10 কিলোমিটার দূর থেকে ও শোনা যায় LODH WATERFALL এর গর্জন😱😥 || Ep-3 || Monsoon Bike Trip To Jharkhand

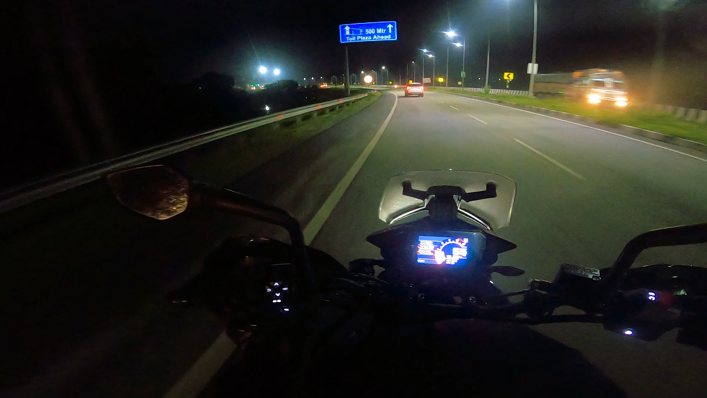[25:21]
তোর মনটাই খারাপ হয়ে গেল, এতটা জার্নি করতে হবে খেয়ালই ছিল না। সকালবেলা ফগ ল্যাম্পটা একবার জ্বালিয়ে দেখলে তাহলে বুঝতে পারতাম।
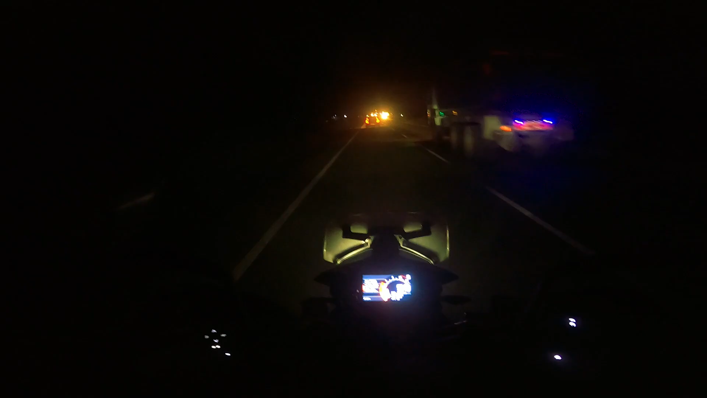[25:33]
সামনে সুইফটটাকে পেয়েছি, সুইফটটা যে স্পিডে যাচ্ছে ওর থেকে ঠিক ওই 70-80 মিটার গ্যাপ মেনটেন করে আমি ওর পেছন পেছন চলে চলেছি। ঠিক আছে, আর বেশি ব্লগিং করছি না, এখন জার্নি করি জাস্ট।
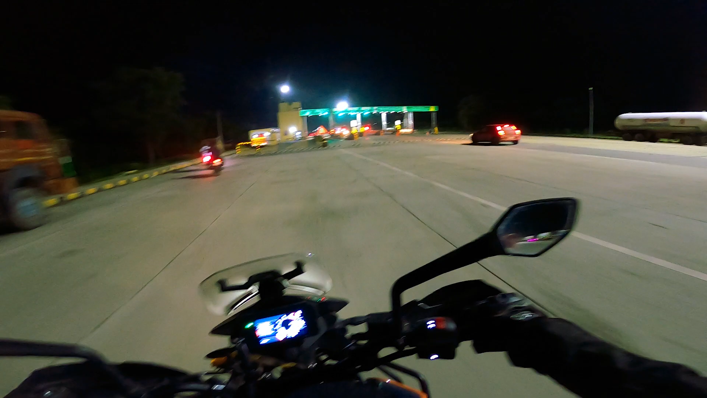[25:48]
সুইফট এখন টোল ট্যাক্স দেবে।
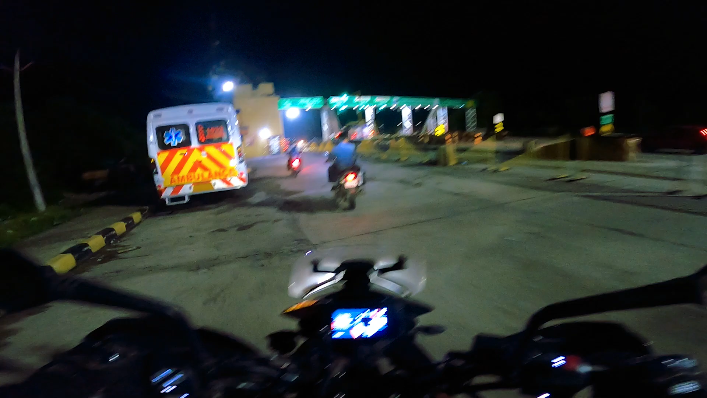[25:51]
পুত্রু তো চলে এসছি, পুত্রু টোল প্লাজা, সুইফট টোল ট্যাক্স দিক, আমি আস্তে আস্তে এগোতে থাকি।
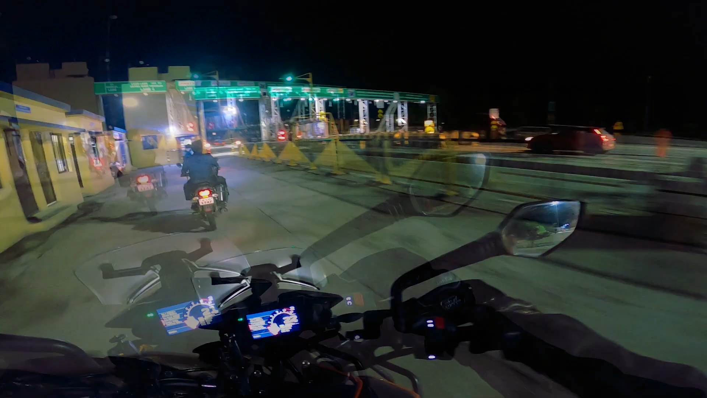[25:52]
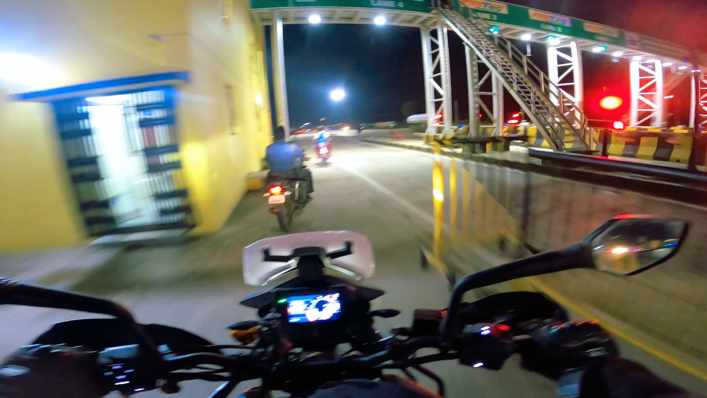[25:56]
এই গাড়িটা ভালো চলছে আর লাইটটাও ভালো আছে, লাইটে ভালো পাওয়ার রয়েছে, তো ওর পেছনে পেছনে গেলে আমি তাড়াতাড়ি বেরিয়ে যেতে পারবো। যদি কলকাতা অব্দি ও যায় তাহলে তো খুব ভালো আসবে বন্ধু।